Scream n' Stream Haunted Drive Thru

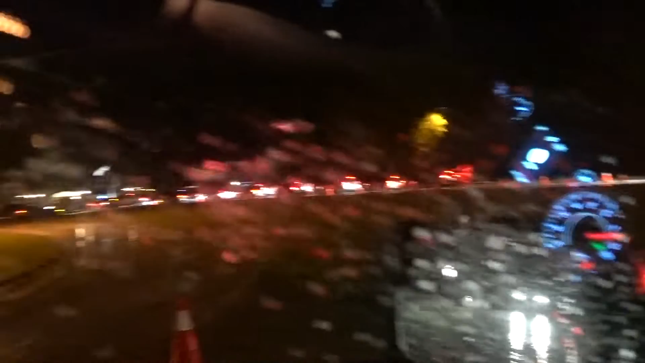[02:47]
This is the Lionel car to get in and it's actually raining so I don't know.
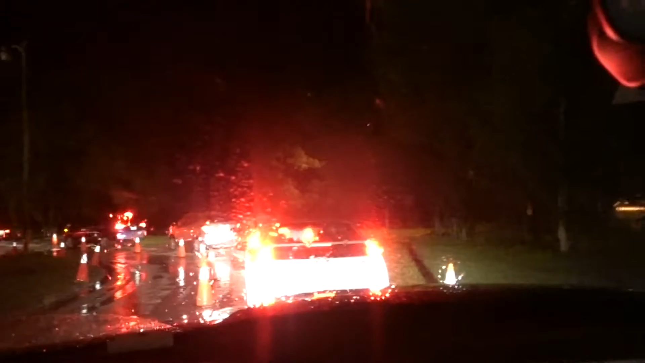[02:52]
I mean we checked their website and all that and I don't see anything that says that it has been cancelled but it will be interesting to see how people are going to perform at this point. Now this is pretty cool though.
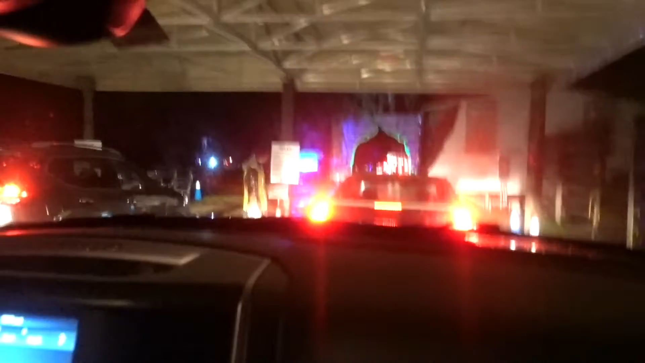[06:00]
And there are a few rules. It tells you the speed limit. It does tell you that you have to wear a mask if your windows are going to be down.